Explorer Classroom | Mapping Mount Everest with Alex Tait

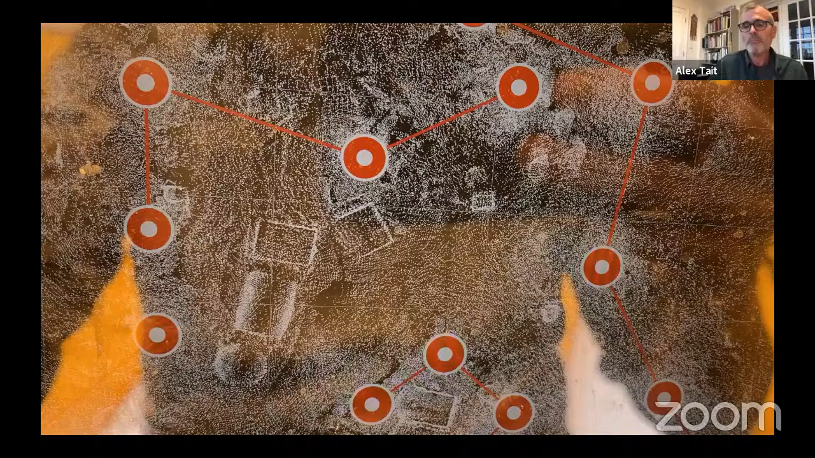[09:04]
You can see all these little dots are recording the tents and the glacier where we were at base camp. So we also worked with helicopters and mapping from helicopters.